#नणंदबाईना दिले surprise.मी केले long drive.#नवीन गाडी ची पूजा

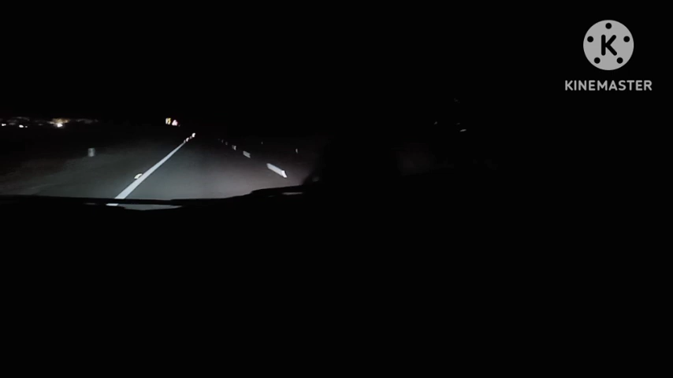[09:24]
आता परत घरी निघालेलो आहोत, म्हणजे जिथे गाव आहे आमचं छोटंसं आणि आमचं घर आहे तिथे. आणि मस्त रिकामा रोड आहे नेहमीप्रमाणे.